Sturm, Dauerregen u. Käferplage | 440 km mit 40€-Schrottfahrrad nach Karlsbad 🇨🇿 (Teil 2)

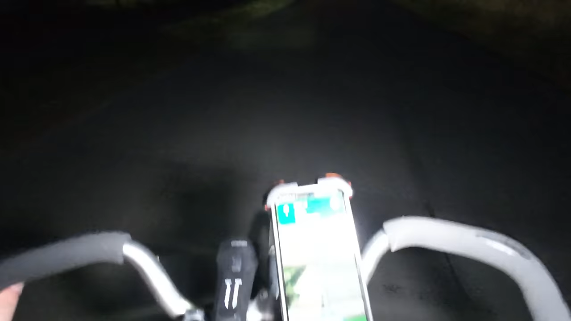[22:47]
Das hat uns richtig angenervt. Es ist dunkel geworden. Und wir haben die ganze Straße für uns allein fast.
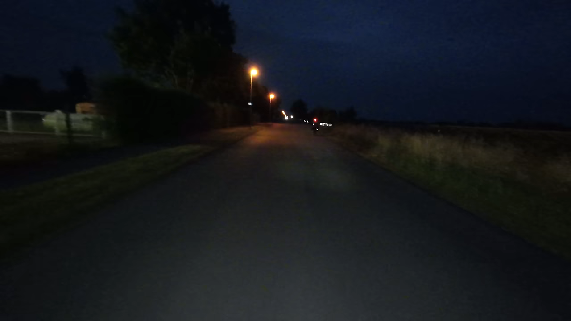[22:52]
Es kommen hier fast gar keine Autos durch. Das ist cool.
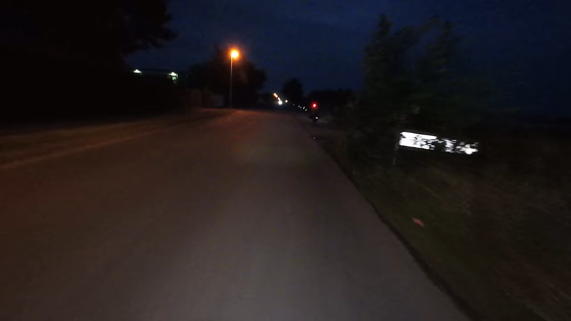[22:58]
Das ist eine sehr leere Straße. Keine Ahnung, vielleicht jede Viertelstunde fährt irgendwie ein Auto oder ein LKW hier lang.
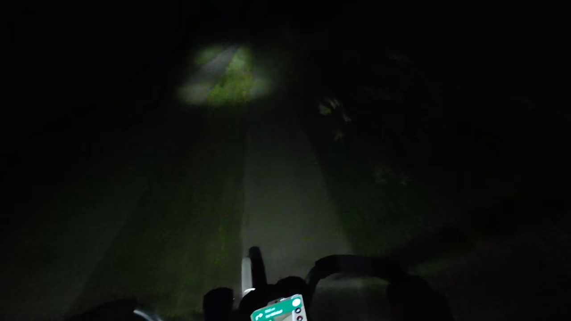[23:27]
Bei Nacht zu fahren ist auch chillig. Oh, da vorne war ein Reh.